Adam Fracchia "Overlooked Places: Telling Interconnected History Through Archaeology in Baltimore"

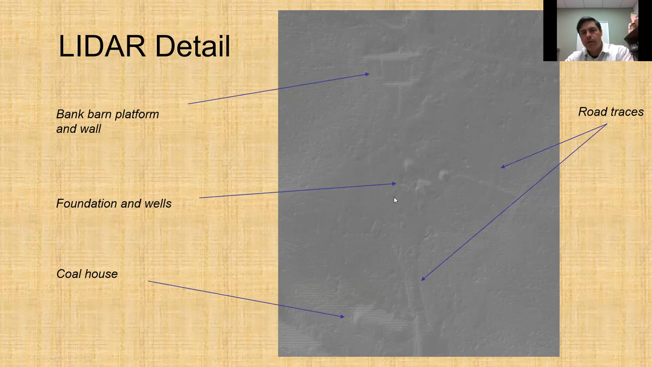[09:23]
And I know this is kind of fuzzy, but these are, you can see features that pop out from the ground. Just by the changes in elevation, which is pretty amazing. So we have a bank barn, earlier bank barn, foundations and wells, part of the coal house. And what this allows us to do is to take that map and georeference it on the actual current landscape.